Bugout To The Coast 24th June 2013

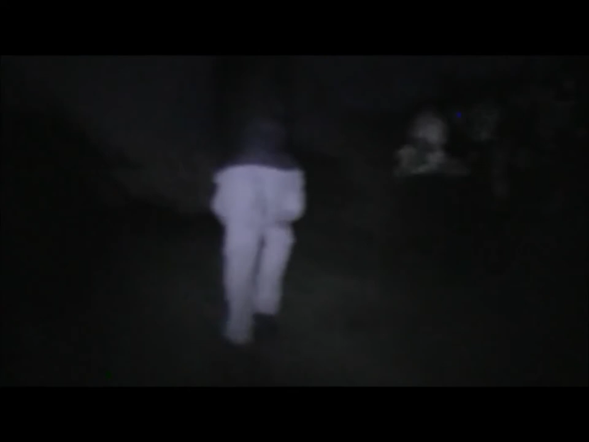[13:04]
We're just heading up a hill here. Aye, shine. Well, look, here we go, got some eyes looking at us.